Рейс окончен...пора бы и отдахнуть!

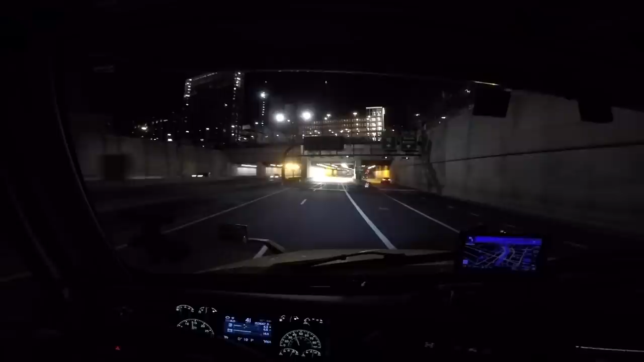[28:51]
А я уже выскочил на 90-ку и сейчас по прямой прямо до своего экзита и доеду по этой дороге. Она прям домой идет.